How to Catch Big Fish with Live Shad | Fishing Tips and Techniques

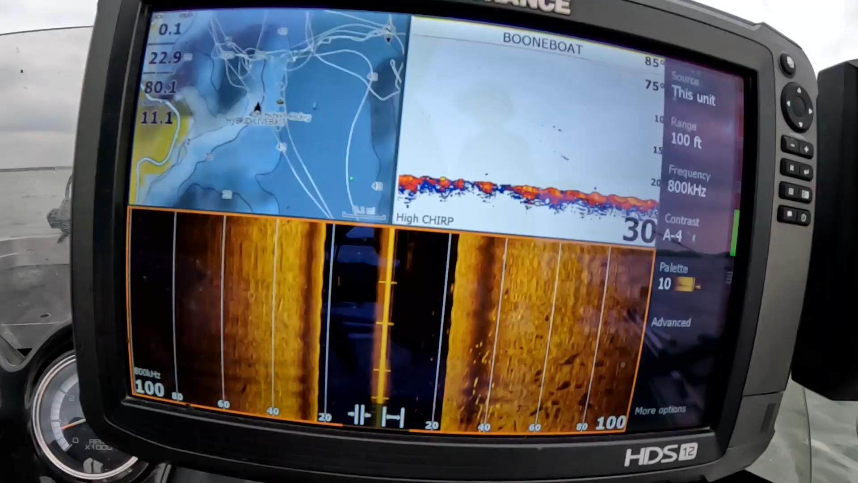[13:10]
Look at that size can, guys. Stacked over there. And they're just moving around in here.
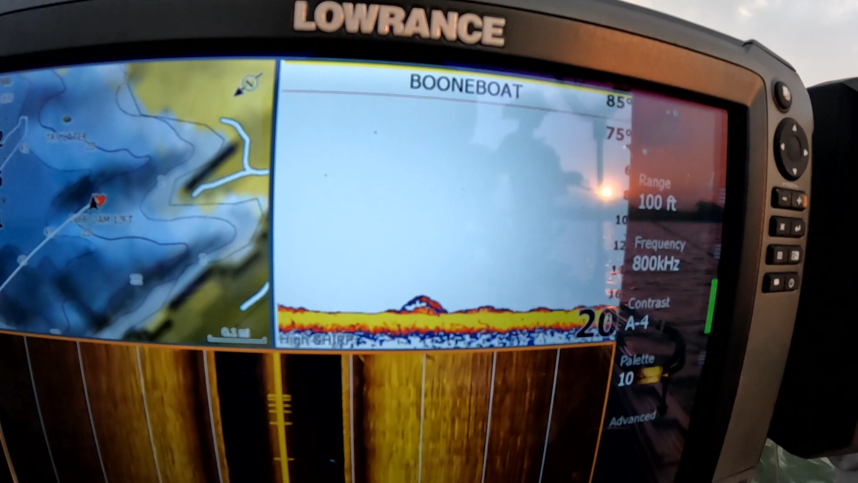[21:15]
those right there. This is what he calls going to the gym. I got one too, guys.
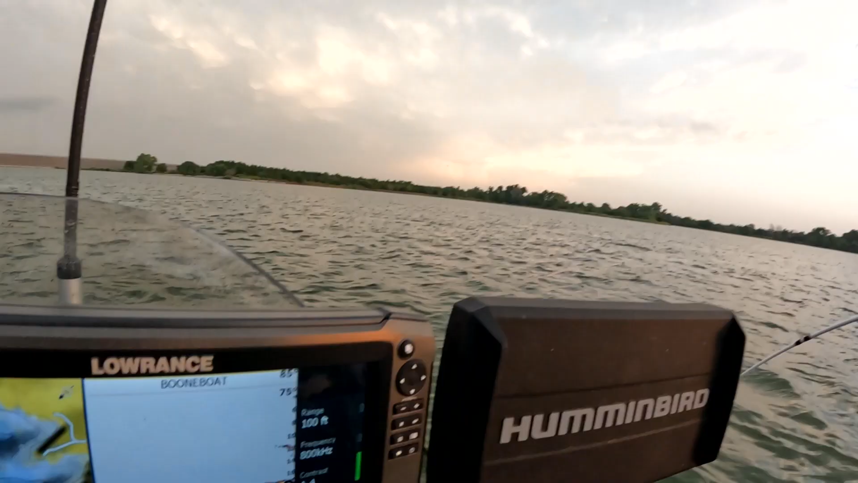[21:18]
I got one too. Look at this. Oh! I better get the fish out.
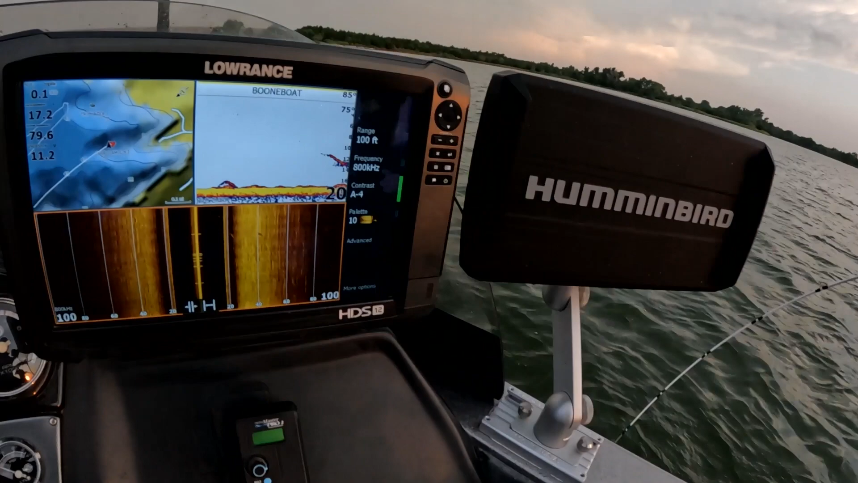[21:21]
Those are typical hybrid marks right there, guys, just like that. That's what we're used to seeing, these poles going down like this.